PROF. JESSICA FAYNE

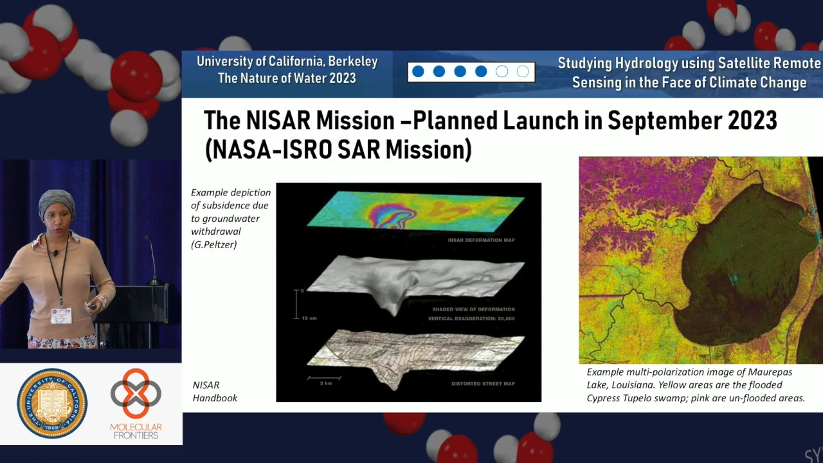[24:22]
And the pink stuff is dry. So we can use this to kind of get a sense of not just, oh, we can see very clearly that this is water, but we can actually look through the canopy and see that underneath the canopy it is wet as well. So the SWAT mission, this is what we really came here for.
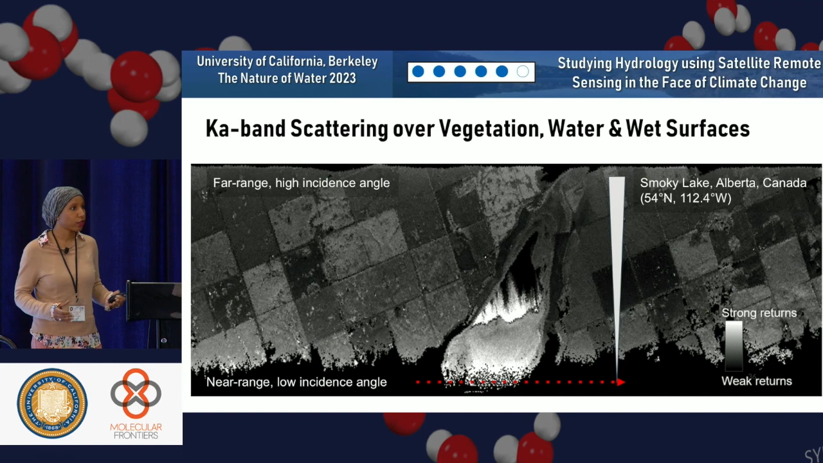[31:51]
And then over here is where there's a lot of open water, but you also see the streaking effects, and that's related to the winds. There's a lot of this different signal being convolved into one. If we want to get a good assessment of what is the true open water extent, we have to be able to break apart all these pieces. So some of the work that I did was to assess the moisture-based or dielectric contributions,